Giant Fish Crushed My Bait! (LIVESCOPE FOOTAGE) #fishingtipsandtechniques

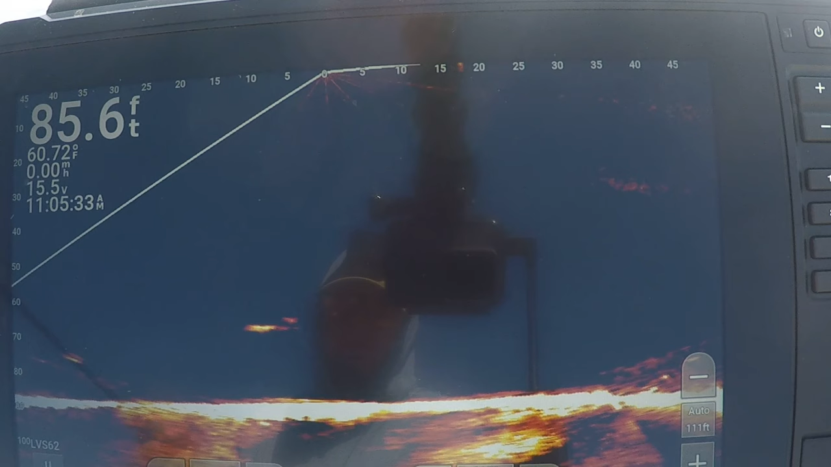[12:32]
On screen: depth 85.6 ft, water 60.72°F
I don't even know. Oh, it's chasing. Oh, that smashed it.